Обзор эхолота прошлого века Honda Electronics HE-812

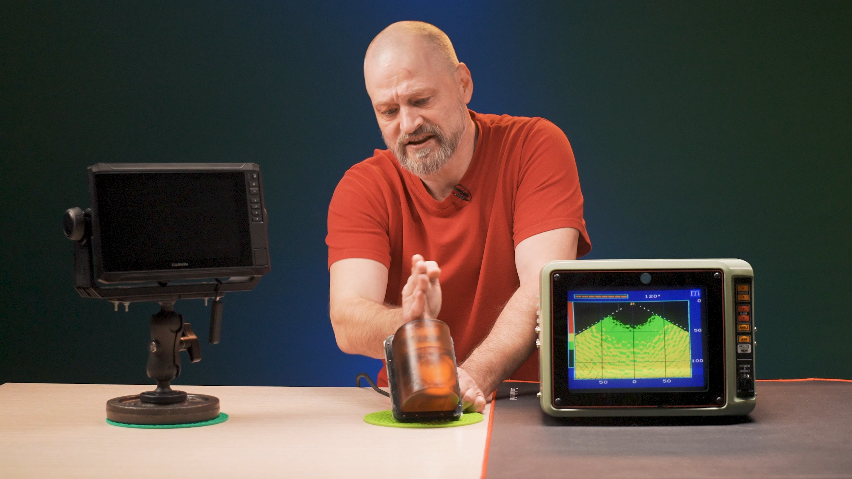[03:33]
Мотор вращает головку сенсора по радиусу с углом от 30 до 120 градусов на манер радара. Только у последнего зона охвата 360 градусов. На боку датчика имеется стрелочка, указывающая направление движения судна.
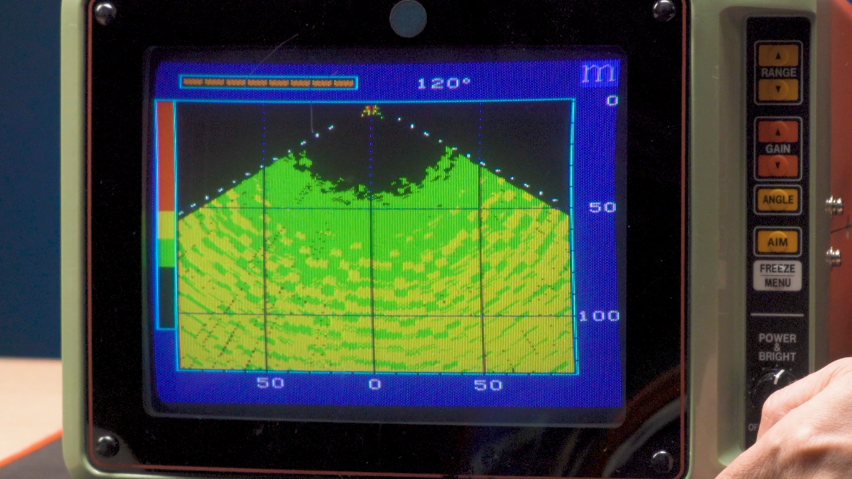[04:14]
Наблюдаем движение датчика слева направо. Теперь давайте посмотрим элементы управления.
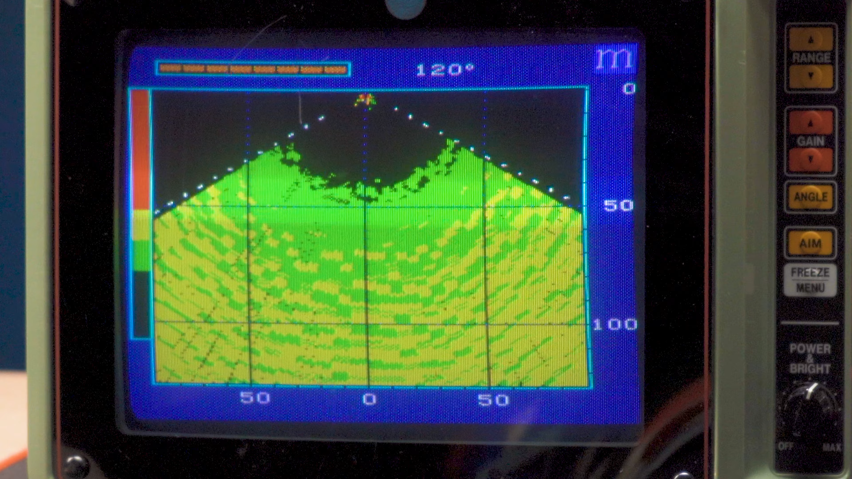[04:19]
Регулировка яркости экрана. Чудесно.
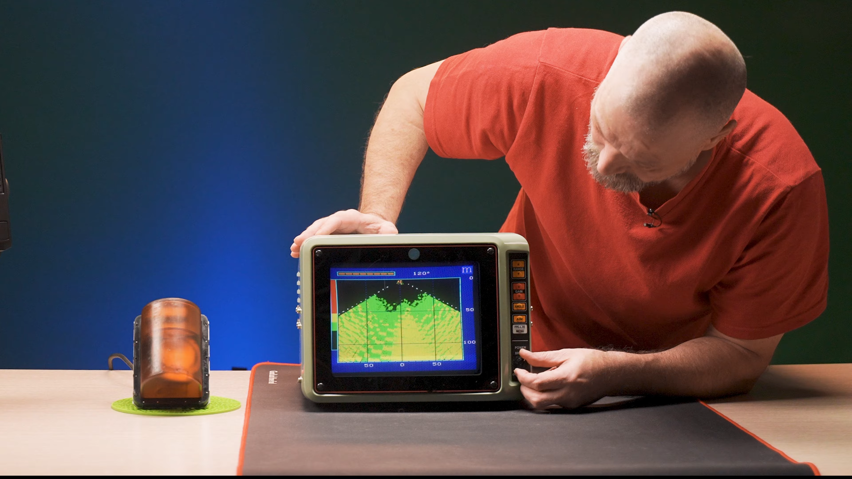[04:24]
Клавиши, устанавливающие глубину. Значит, насколько я понял, этими клавишами мы можем ограничить
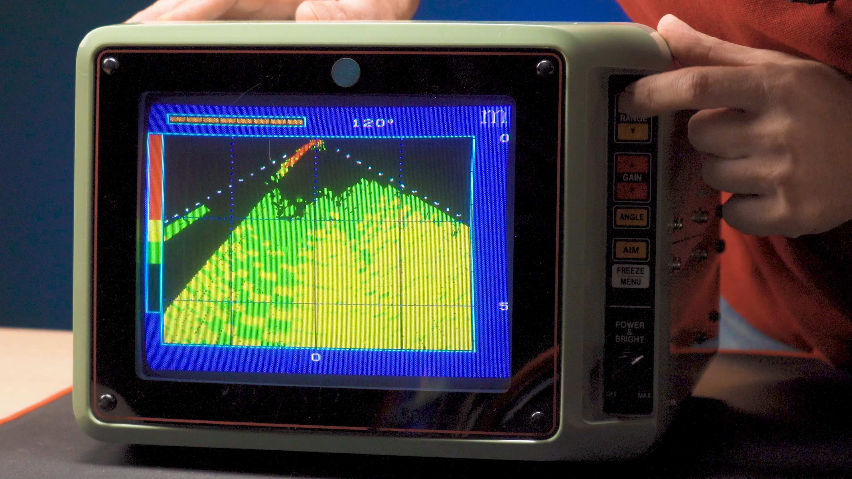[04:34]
датчик от 5 до 100 метров глубины.
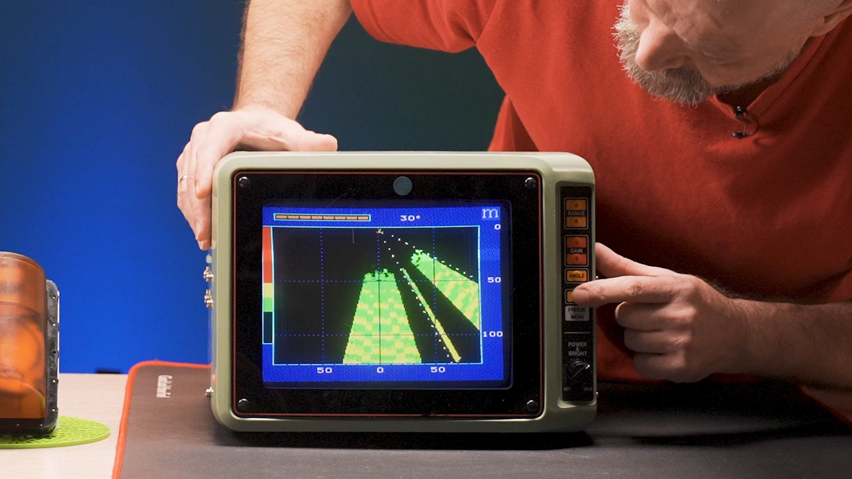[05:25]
Вот, посмотрите, правый луч, левый и, соответственно, посередине.
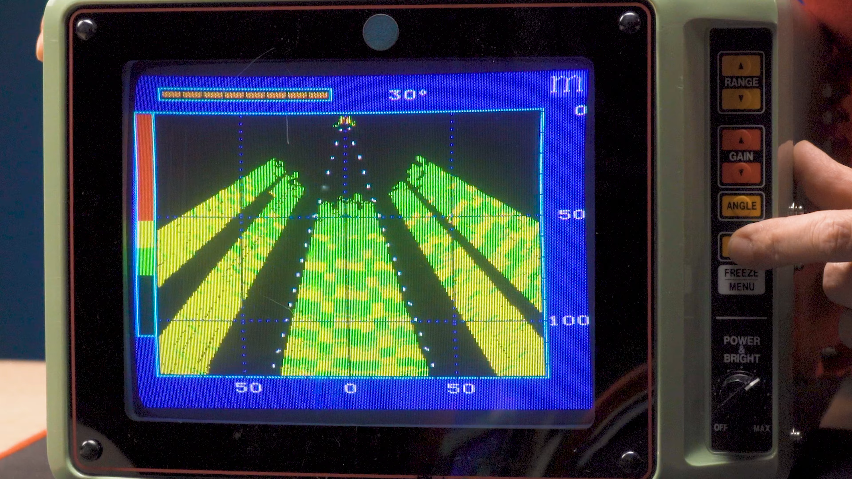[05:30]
Так, давайте сделаем его пошире. Вот так. О, 120 градусов.